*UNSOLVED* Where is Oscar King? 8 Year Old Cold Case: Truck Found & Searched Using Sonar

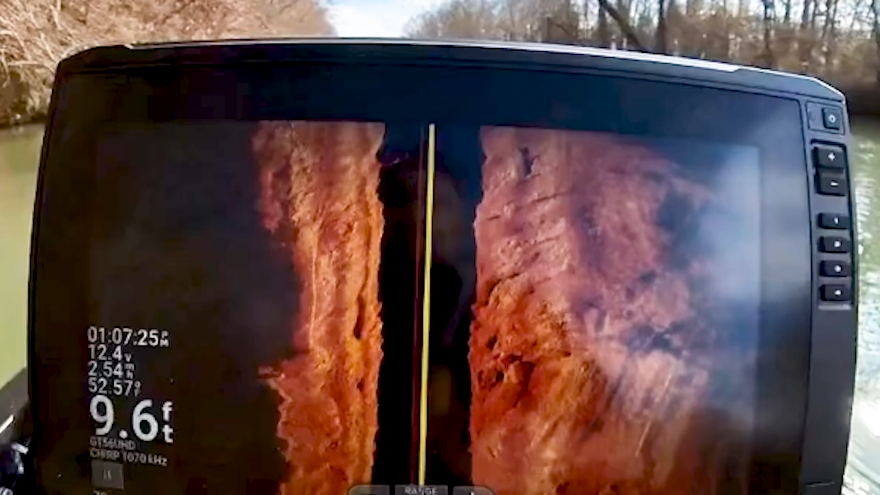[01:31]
On screen: depth 9.6 ft
The footage shows a shadow. Essentially, when the sonar hits something, you got a blind spot on the other side, right?
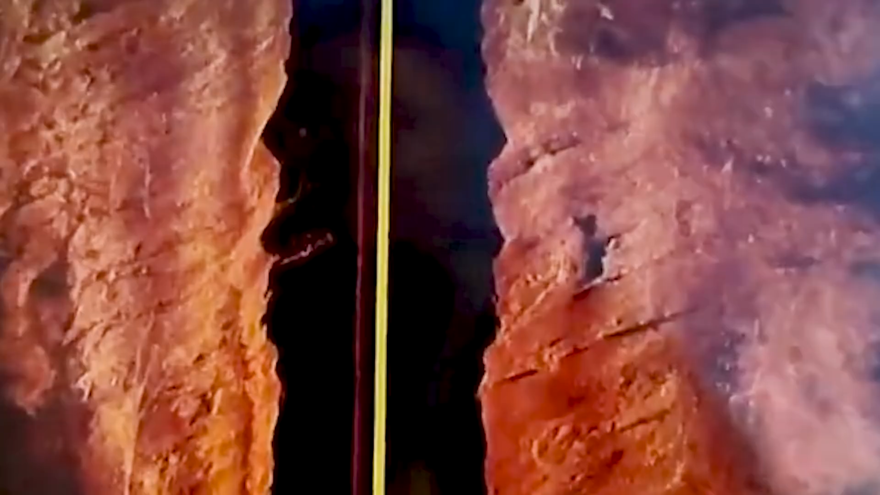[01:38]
Essentially, it's a shadow.
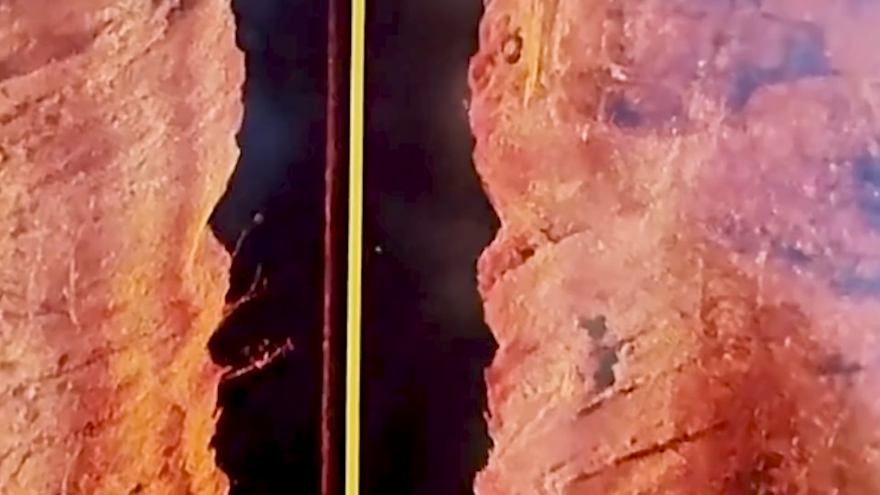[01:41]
It's like shining a flashlight, you know, at something shadow. You can't really see the pickup truck on the sonar, but you can see the shadow it's throwing,